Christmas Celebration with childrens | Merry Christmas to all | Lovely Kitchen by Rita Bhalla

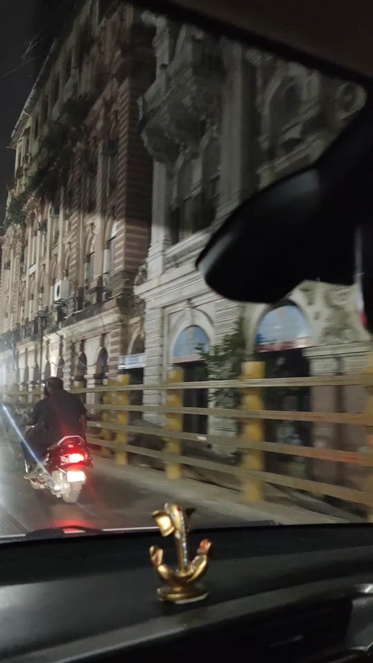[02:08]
ये अंग्रेजों के जमाने की बनी बिल्डिंग है सब, इधर बहुत ही प्यारी जगह है,
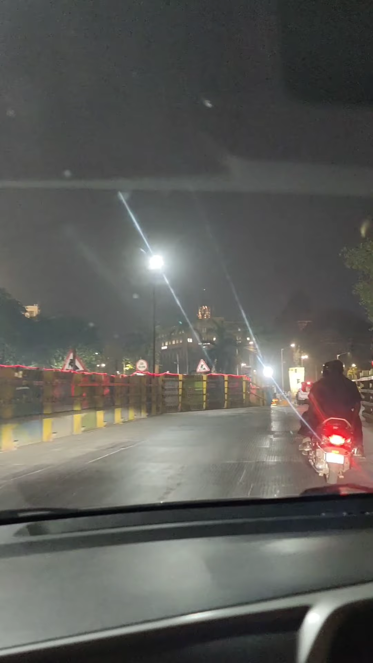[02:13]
जहाँ पे मैं आज आपको क्रिसमस के लिए लेके आई हूँ। यहाँ से मैं अभी जाऊंगी लाइव भी।
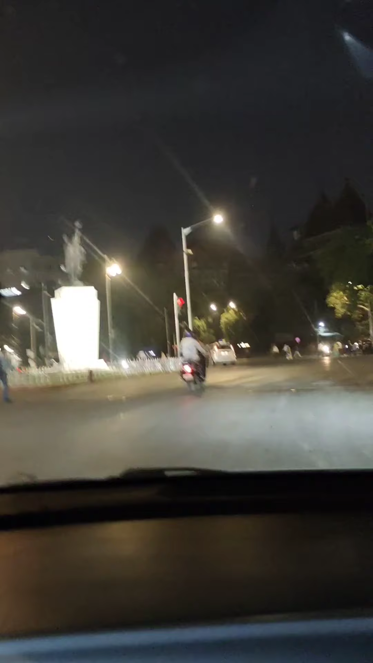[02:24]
देखो जी कितनी प्यारी प्यारी सुंदर बिल्डिंग और खूबसूरत लाइटिंग, स्टैचू।
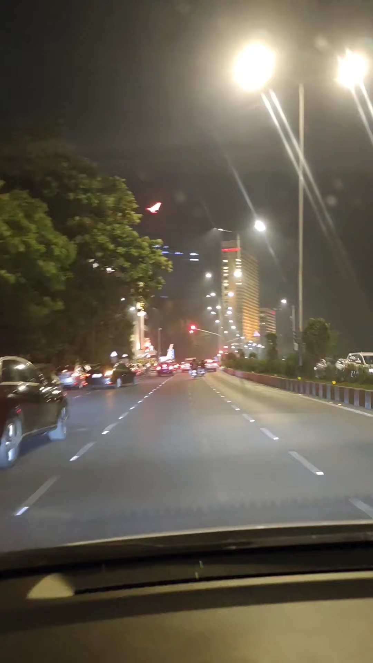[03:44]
और ये इस तरफ है पूरा समुंदर जहाँ पे मैं आपको घुमाने वाली हूँ। यहाँ पे लाइटिंग देखो,